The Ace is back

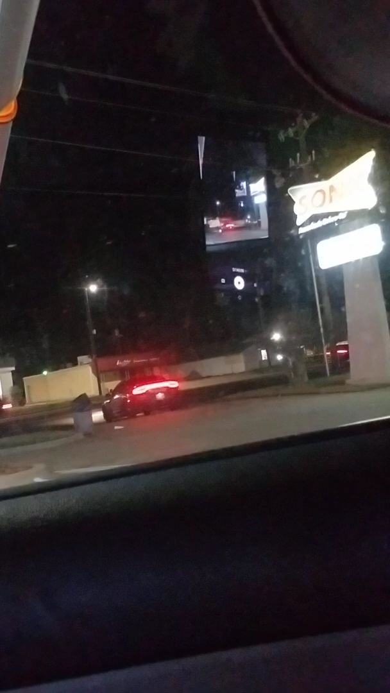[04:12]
You're fucked up, man. No blinker. Fucked up, bro. Rolling out into the fucking oncoming traffic with no blinker. Popo ain't got no chill. Where the fuck did he go?